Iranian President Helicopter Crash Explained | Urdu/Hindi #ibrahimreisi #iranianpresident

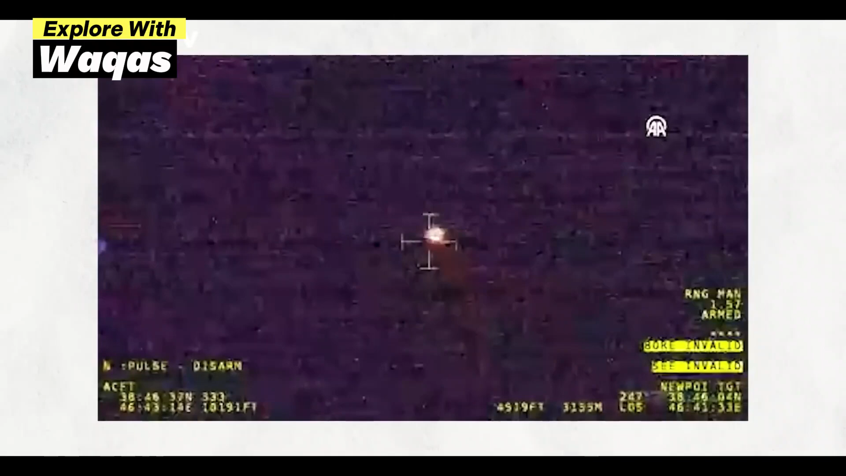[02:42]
مدد سے قریب جانے پر پتا چلا کہ یہ ہلیکوپٹر کریش لینڈنگ کے بعد بنکل